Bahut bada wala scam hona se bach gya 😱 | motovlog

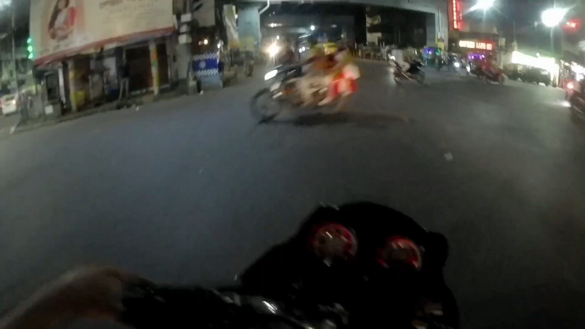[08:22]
ए भाई हाथ पाथ छोड़के चल इसको भी पला जल्दी है वन फिप्टी को दोनों वन फिप्टी अला जल्दी में पुल मॉज में चला रहा है तुम